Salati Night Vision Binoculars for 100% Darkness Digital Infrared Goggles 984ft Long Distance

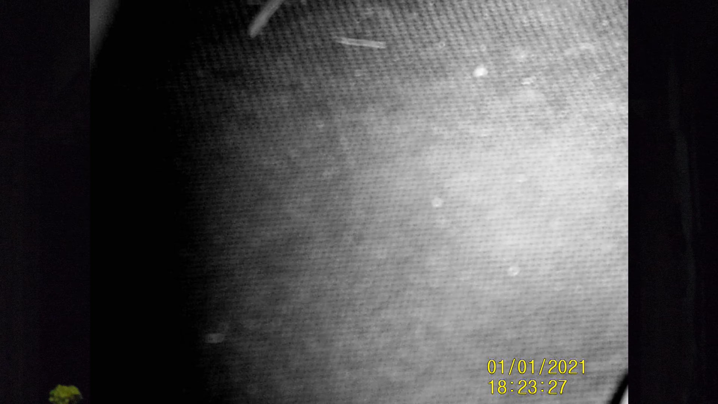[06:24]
okay so um the the audio I'm recording with my panasonic g9 looking at the cat house here and
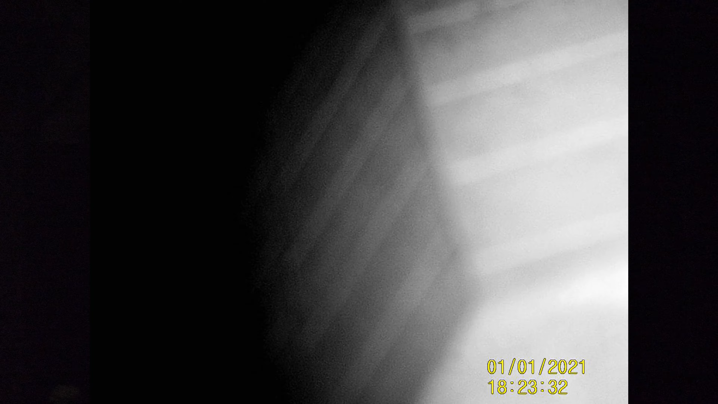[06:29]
uh the IR light is on I'll turn I'll turn the IR light off
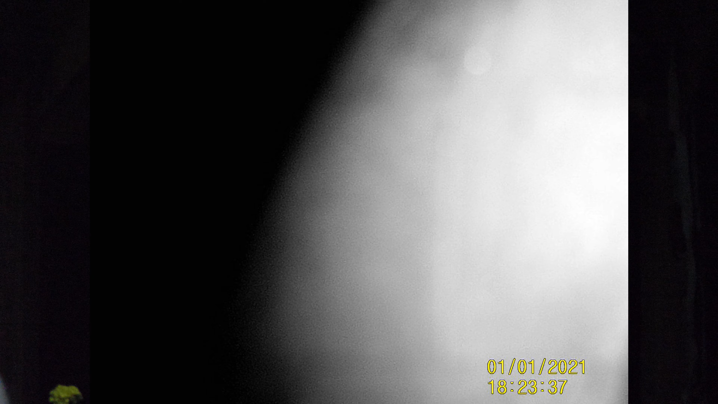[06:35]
and now we're just using the porch light
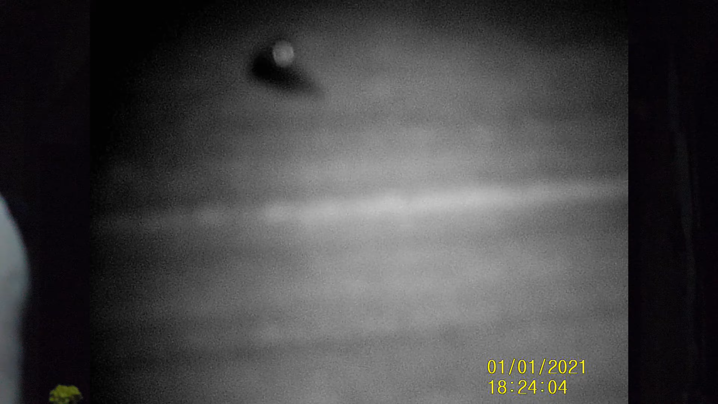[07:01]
and uh oh kitty that should be Gracie and we can zoom in
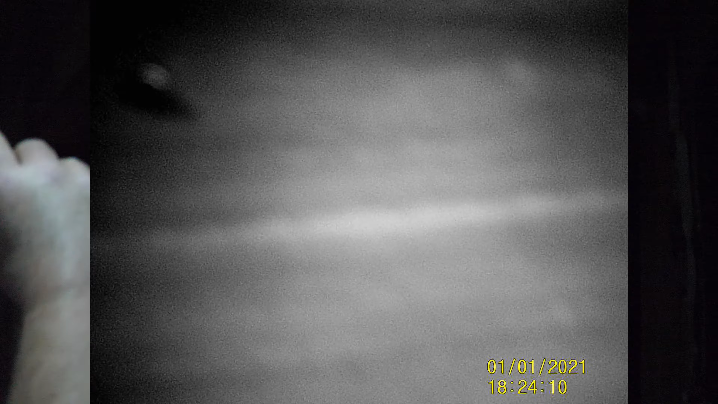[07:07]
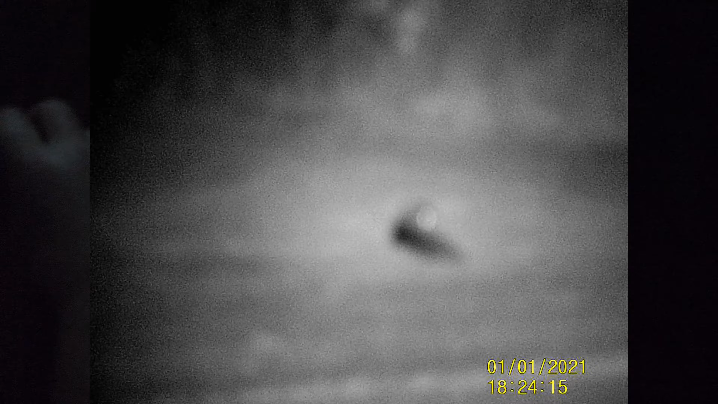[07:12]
and I need to focus manual focus only
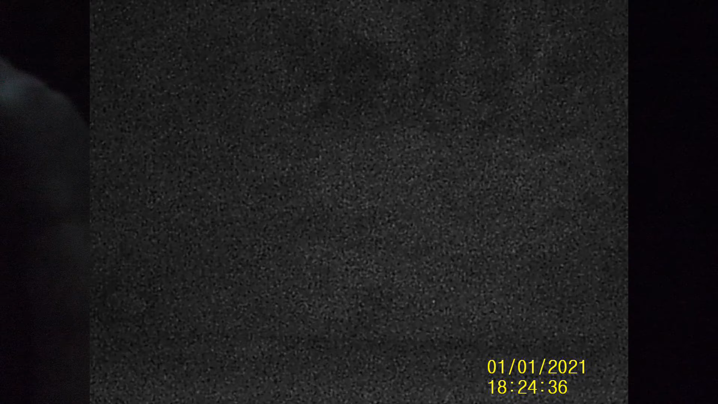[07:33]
there's that uh the boat in the trailer here let
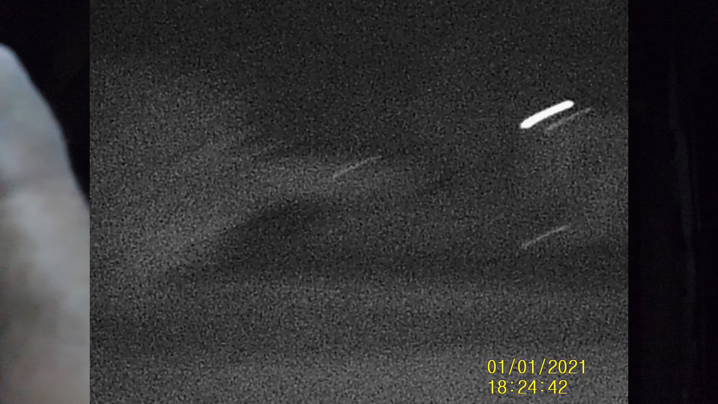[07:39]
me uh I was two steps higher when I showed you this before let me back
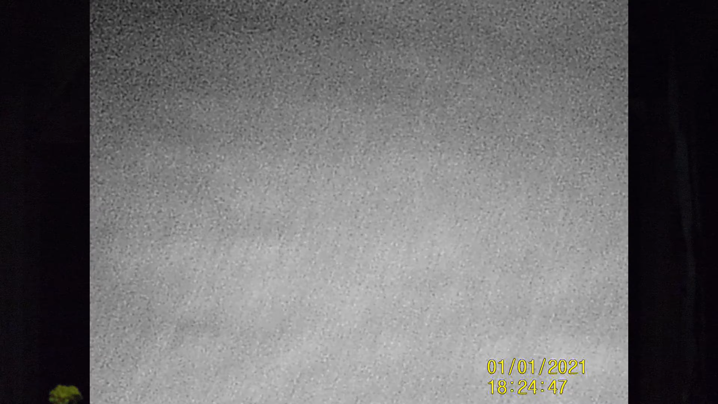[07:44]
up just a little just a little I was right here when I showed you that the last time during
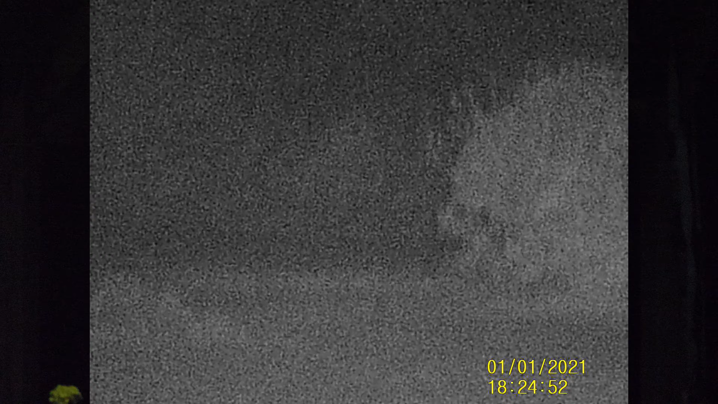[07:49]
the daytime that same view that's power level one level one
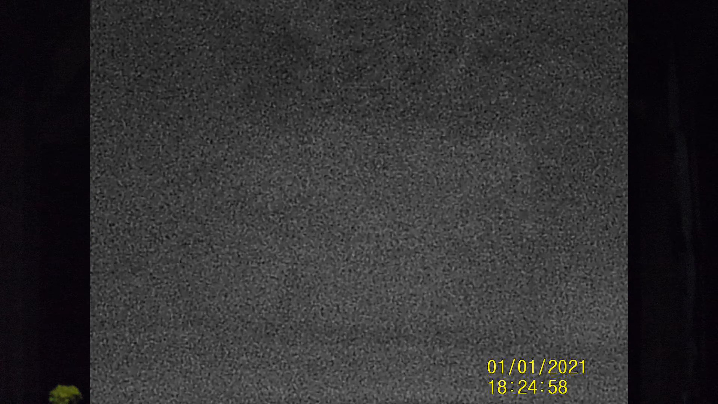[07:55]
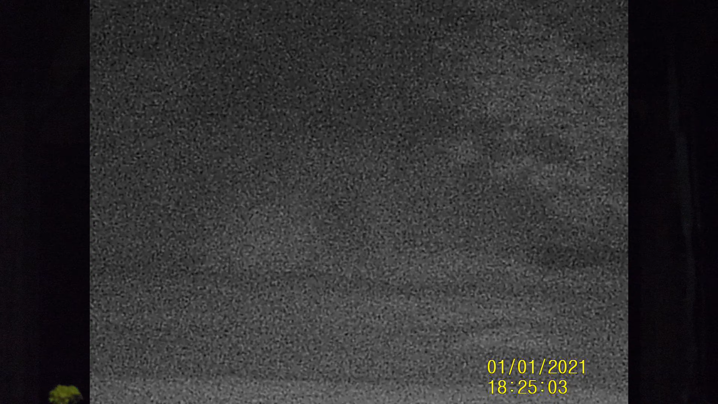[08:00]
well I don't recall doing much of a panning sweep but uh okay level one level two and uh let me uh back off this zoom
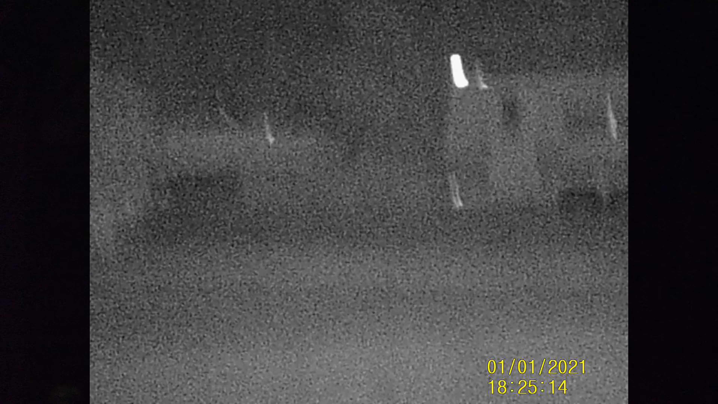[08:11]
sorry let's try that again level one
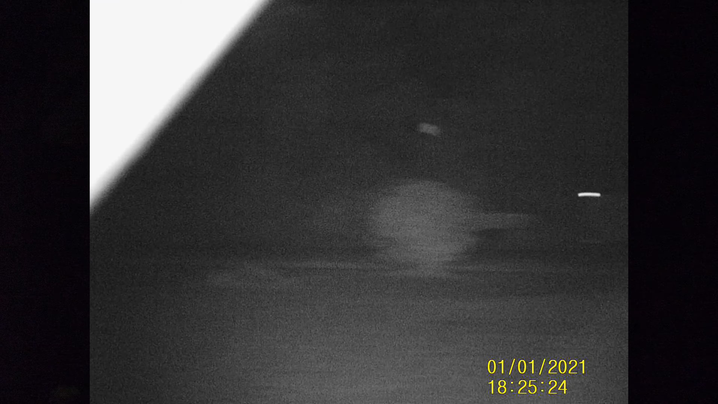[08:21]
I'm standing right here I mean not right right where I was there's my uh support beams
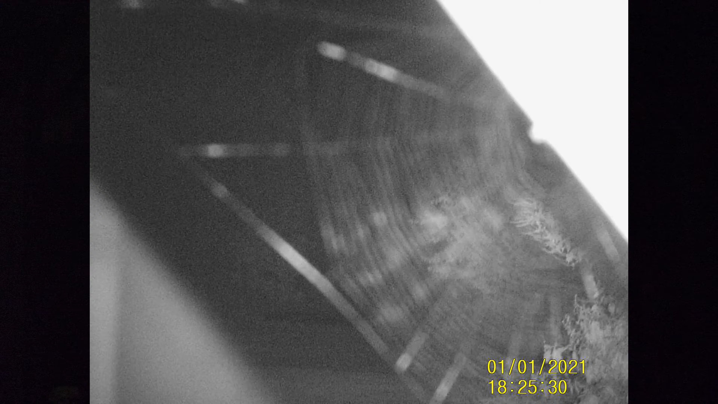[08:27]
there's a massive cobweb wow where does that thing stand out anyway
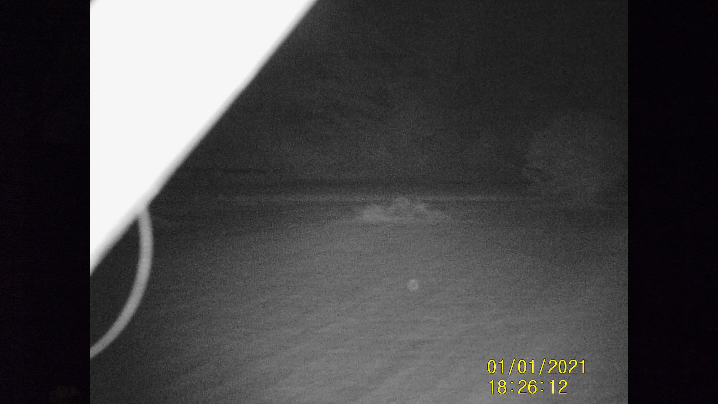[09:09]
don't even remember the brand name it was such a piece of crap I hated it I sent it back and I'm just gonna say it real quick I have a little bit of experience with these night division monoculars and binoculars uh I had a monocle yeah it's not a monocle one of the the one eye pieces kind of a thing uh a monocular and
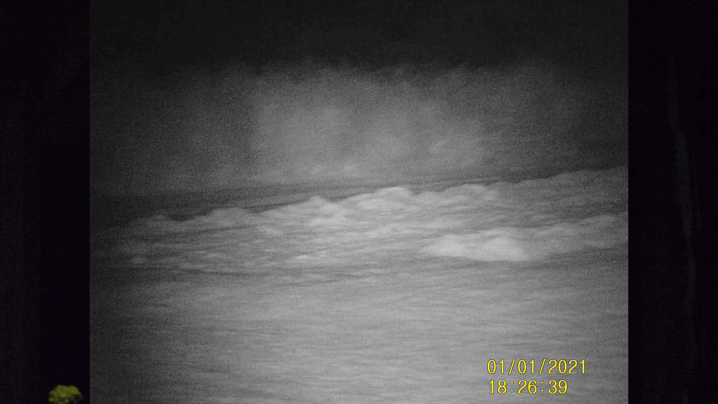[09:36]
uh it uh was very less than impressive I
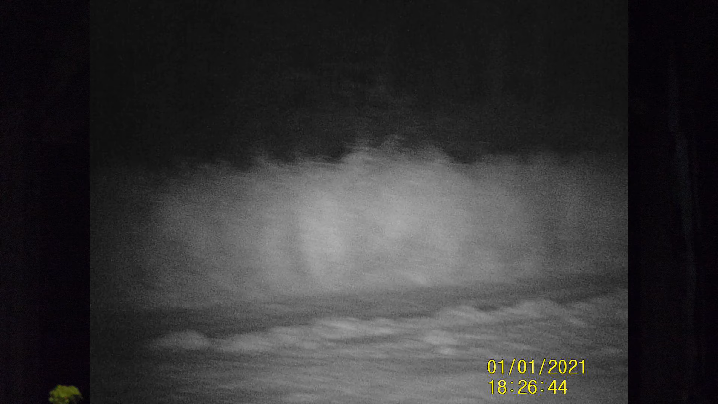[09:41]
mean that's power level one here let me turn it off see what I mean power level one that's
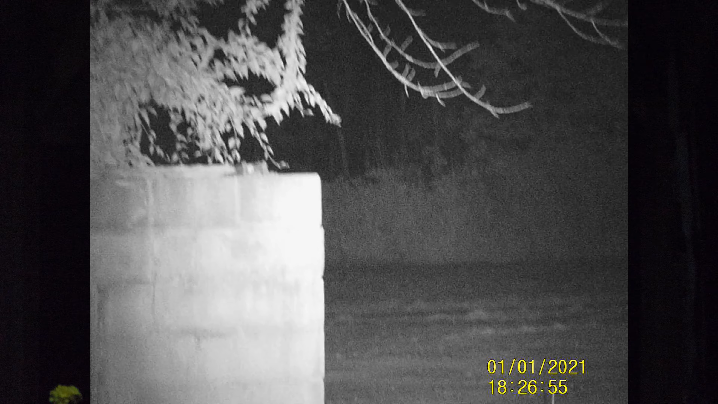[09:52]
pretty damn impressive I'm sorry guys but that's just that's what I expected this is what I
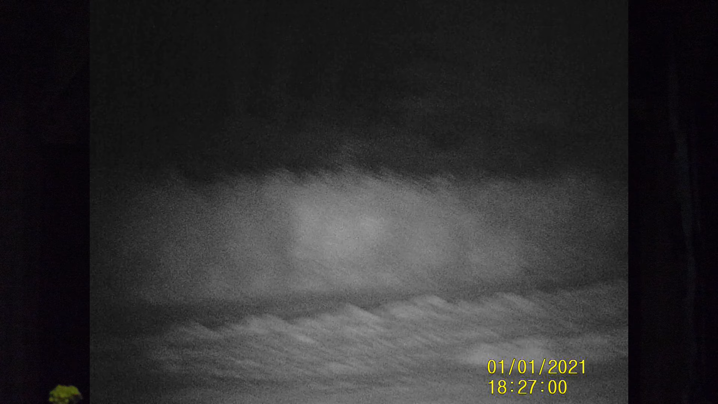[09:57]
expect for you know in the 120 to 140 150 dollar range you know what I mean this is that's that's power level that's light whatever power light power level one that is that is good
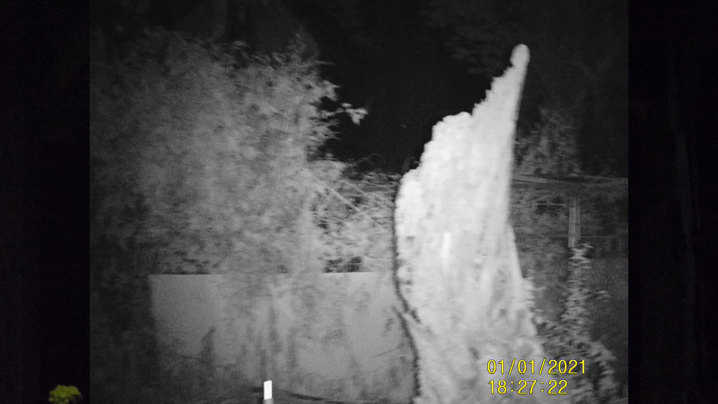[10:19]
wow neighbor's house no neighbor's house well I mean there he's got a light on right